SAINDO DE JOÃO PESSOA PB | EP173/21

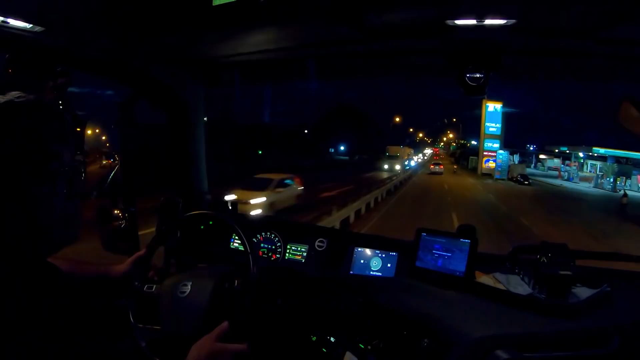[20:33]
Do lado do posto Pichilau. João Pessoa, Praias, Cabedelo. Entra à direita. Olha na frente, antes do viaduto. Eu já passo embaixo do viaduto. Passa a alça de acesso, sentido à esquerda. Passa a Bahia. E vamos embora. Passa o trevo que vai para Campina Grande, né? O acesso para Campina Grande.